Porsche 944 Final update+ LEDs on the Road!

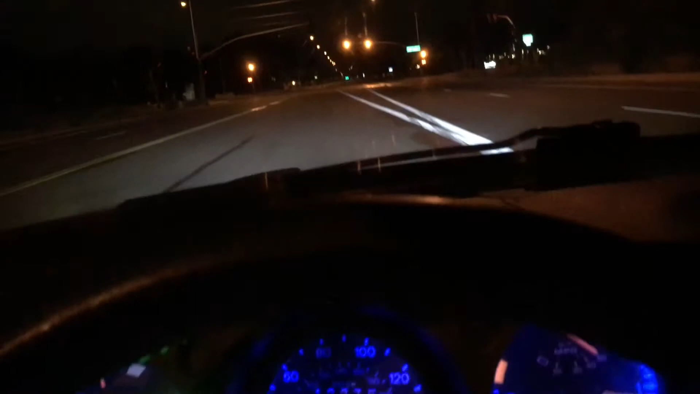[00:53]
up front you can see the light spread from the dual projector LEDs that I have up front all